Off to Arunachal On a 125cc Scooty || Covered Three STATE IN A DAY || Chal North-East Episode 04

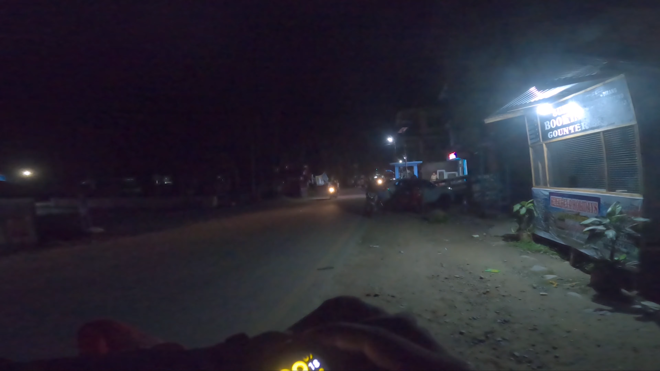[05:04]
और अभी बज रहे हैं, कितने बज रहे हैं देख लो, 9:18 PM। अभी सामने होटल है, दिस इज़ द भालुकपोंग चेक पोस्ट। तो यहाँ पर अगर आप लोग अरुणाचल आ रहे हो तो सेम रूल है मेघालय की तरह,
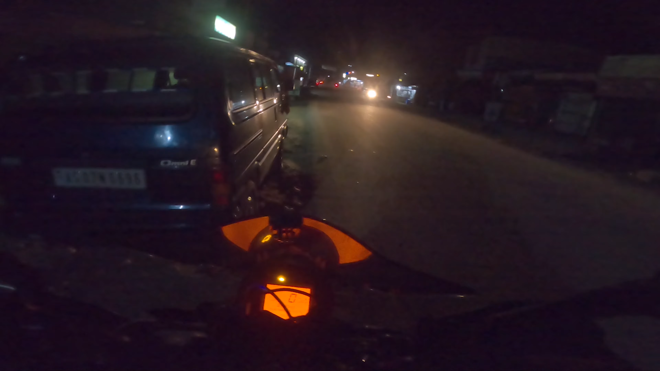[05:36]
जीरोक्स देना पड़ेगा।
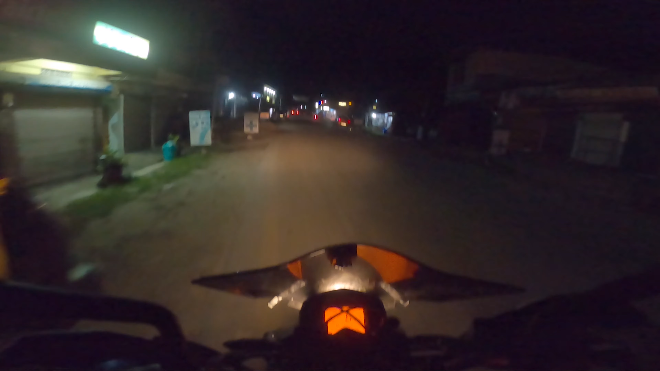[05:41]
तो वो लोग रखेंगे नहीं, वो लोग लौटा देंगे, सिर्फ देखेंगे वो लोग, सही है। तो दिस इज़ भालुकपोंग एंड वेलकम टू अरुणाचल प्रदेश।
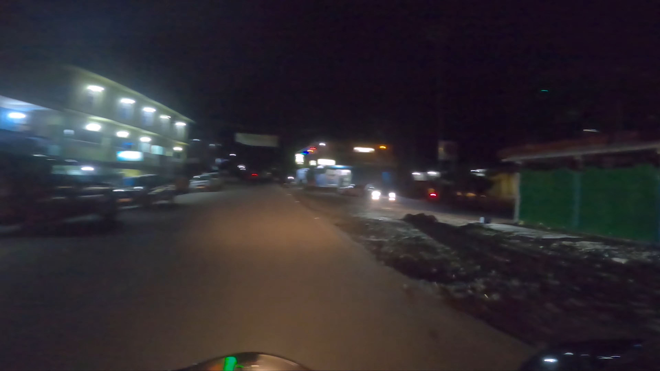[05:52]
दिस इज़ द थर्ड स्टेट वी हैव कवर्ड इन ए डे। पहले हम थे शिलोंग, उसके पहले हम थे सॉरी मेघालय,